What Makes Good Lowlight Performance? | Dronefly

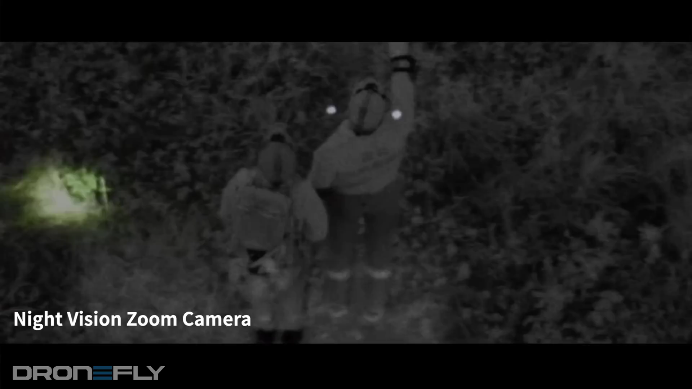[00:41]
the algorithm used to take care of noise all raw images from the sensor